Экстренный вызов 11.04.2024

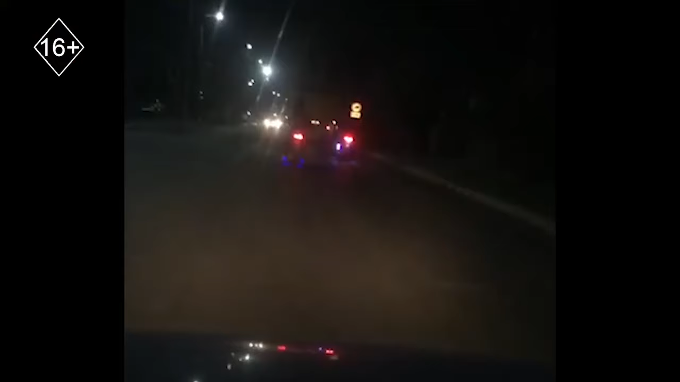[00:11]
Водители Шымкента все чаще жалуются на грубые нарушения правил дорожного движения со стороны скутеров и присылают в редакцию видеофиксацию. Эти молодые люди маневрируют между рядами, превышают скорость и неожиданно подрезают автомобили. Как не трудно догадаться, причина такой разнузданности в безнаказанности.
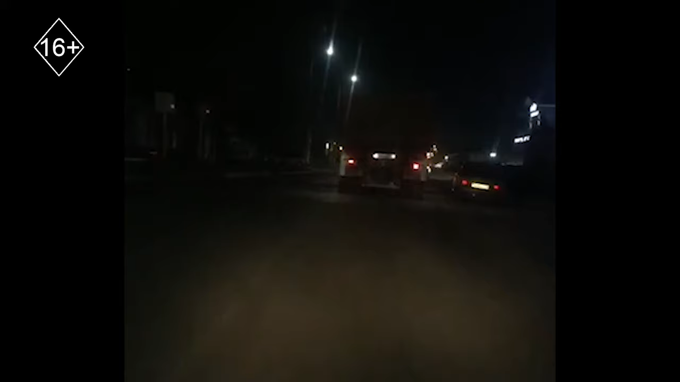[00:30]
Пока не будет принят закон, нереально администрировать нарушения водителей по факту несуществующих транспортных средств. К тому же без госномера, поскольку регистрация им, понятное дело, тоже не требуется.